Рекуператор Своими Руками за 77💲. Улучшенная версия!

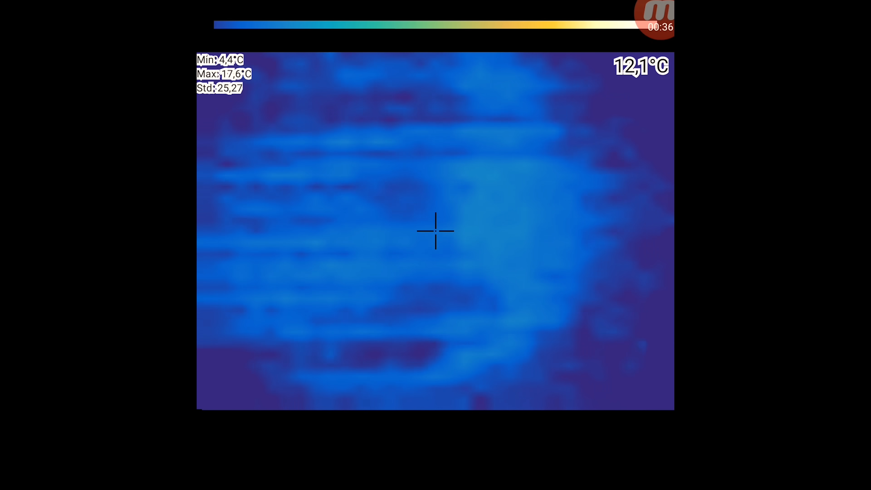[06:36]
On screen: spot 12.1°C, max 17.6°C, min 4.4°C
Большую роль играет в подогреве нагревательный кабель. Через тепловизор это хорошо видно. Но с другой стороны, он потребляет совсем немного энергии.
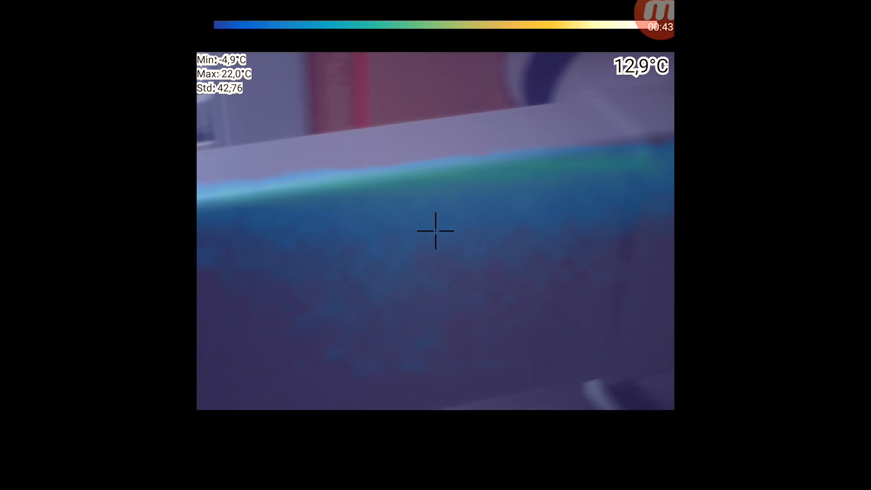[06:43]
On screen: spot 12.9°C, max 22.0°C, min -4.9°C
А воздух идет в помещение подогретым.
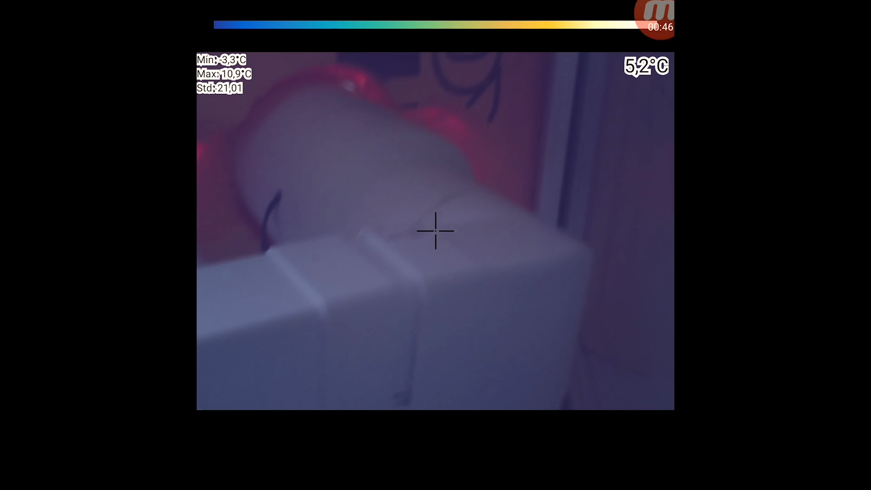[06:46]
On screen: spot 5.2°C, max 10.9°C, min -3.3°C
То есть, можно меньше тратить энергии на отопление батареи. Но он нужен, чтобы избежать обледенения и конденсата.
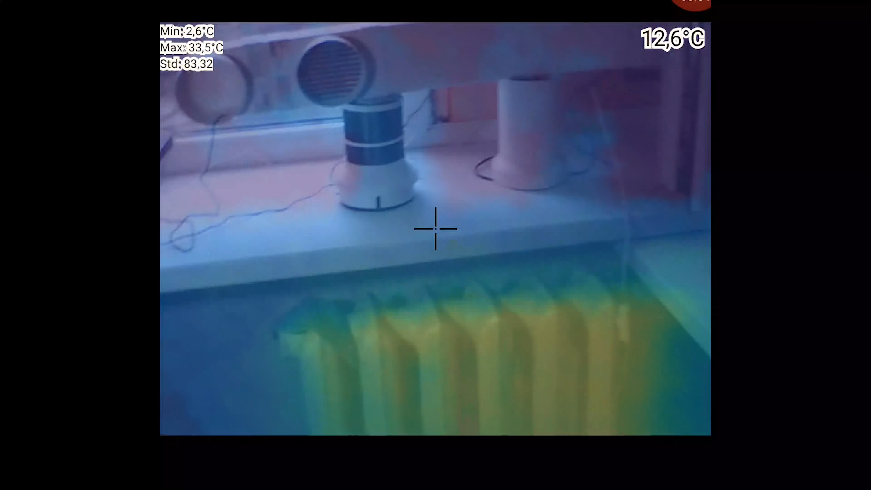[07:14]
On screen: spot 12.6°C, max 33.5°C, min 2.6°C
Через тепловизор видно, что теплообменник работает, как задуман.